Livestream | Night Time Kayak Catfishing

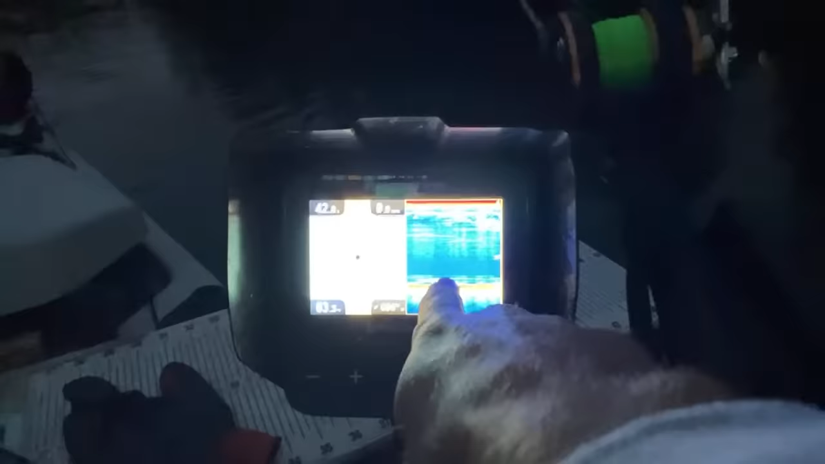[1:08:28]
baits around my baits but ain't nothing hit yet and uh so you ain't really missed nothing yet i'm about to set my light up it's getting hard to see myself on the screen there
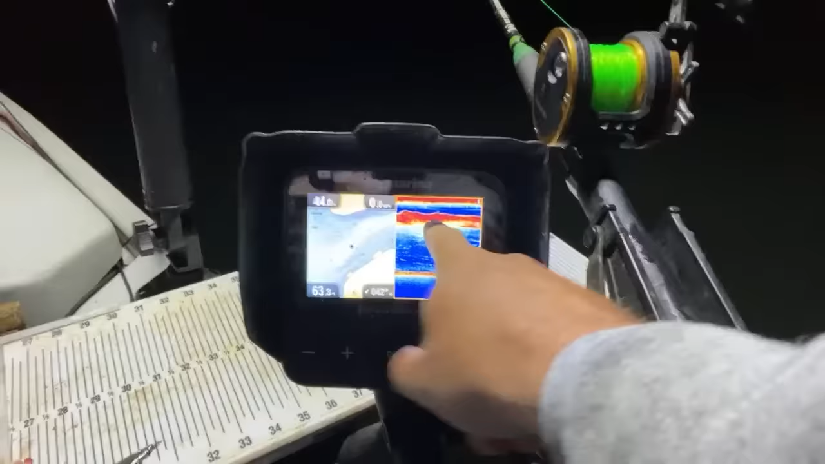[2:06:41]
bait and whatever that little dink pecking right there that was probably him that squiggled i'm in this creek channel 43
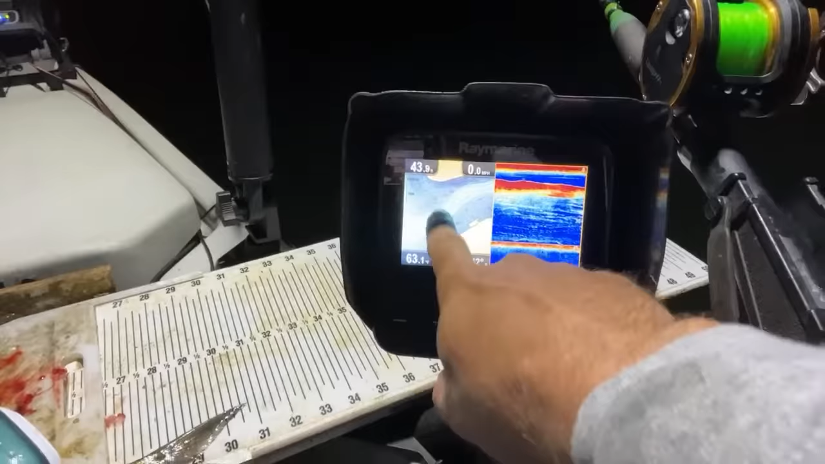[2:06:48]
feet deep this is as far back as i can go in this creek and have cell phone service water temp 63 degrees
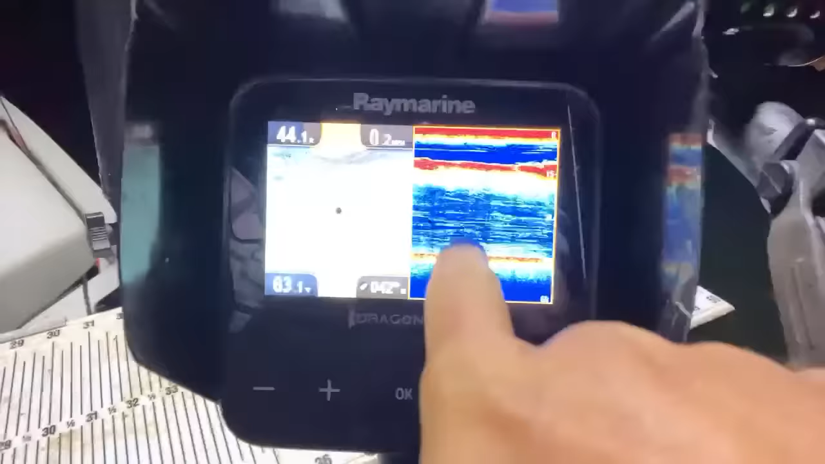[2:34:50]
my screen's kind of blocked out because all that shad that's under my light that was him he's just a small fish chewing on that head bait